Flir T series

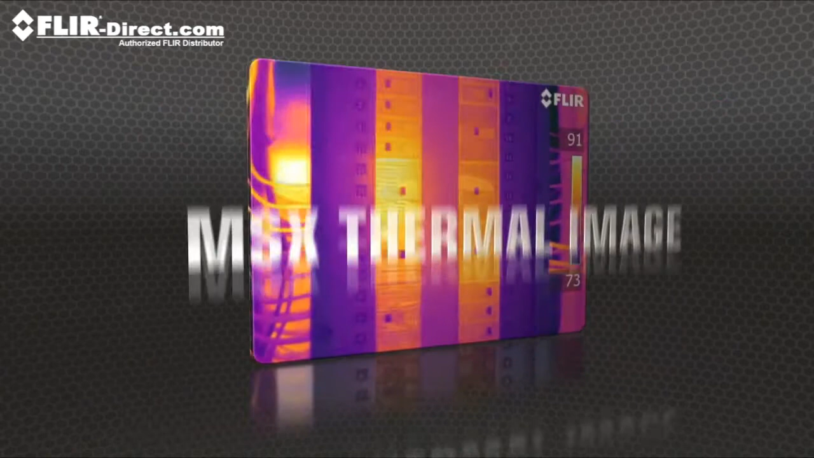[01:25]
producing extraordinary detail to clearly highlight right where the problem is.
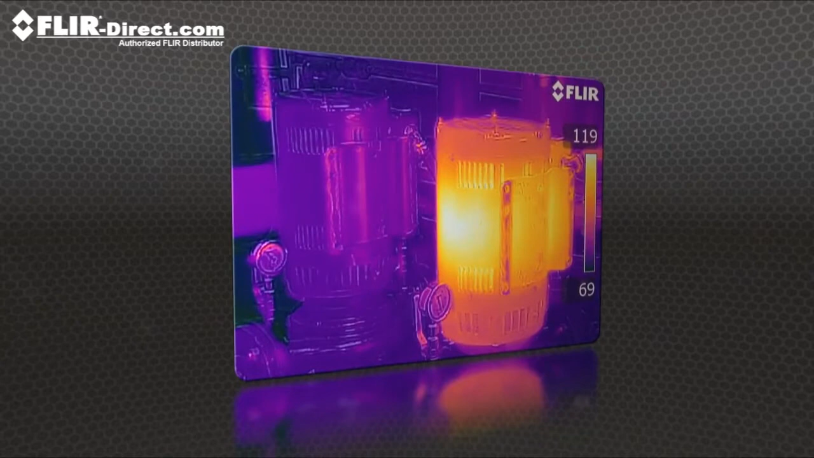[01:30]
MSX images are fully radiometric with quality so good you won't need a separate digital photo for reports.